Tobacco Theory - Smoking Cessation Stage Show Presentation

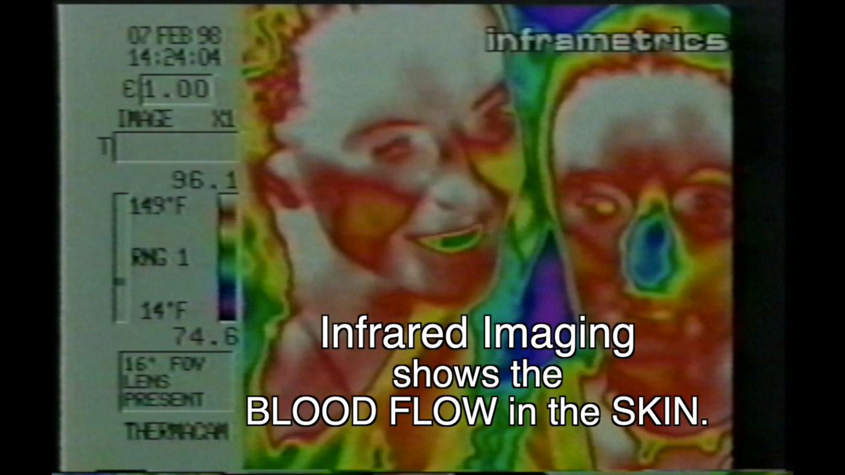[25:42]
Infrared imaging shows the blood flow in the skin.
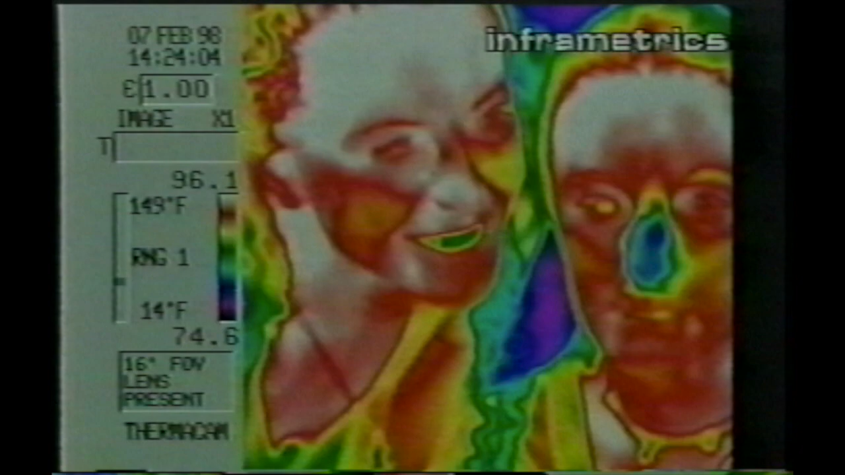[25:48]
To measure how smoking might already be making them different from one another,
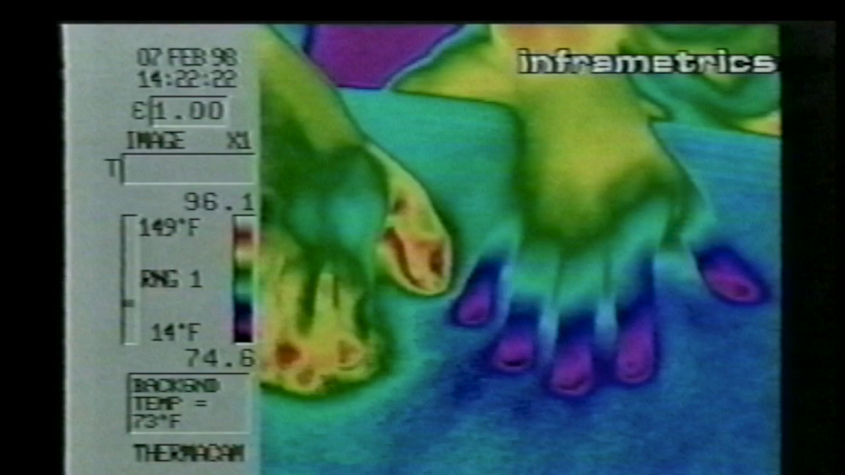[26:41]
Check it out. Green shows the good blood flow.